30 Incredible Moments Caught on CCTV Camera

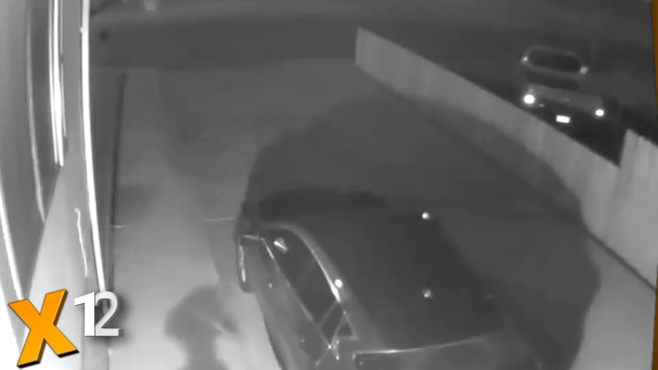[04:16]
a creature from the wizarding world of harry potter as this cctv captures dobby
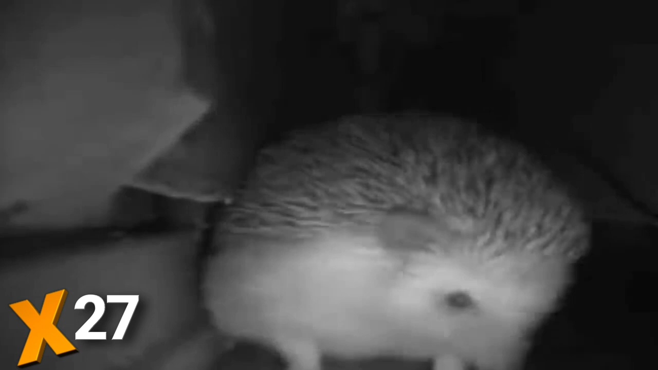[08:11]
hedgehogs are cute but this one's weird look closely as this hedgehog gets caught sneezing and farting at the same time it's not weird for someone like usain bolt to receive flowers from a girl we'll give him that this one's just too funny not to share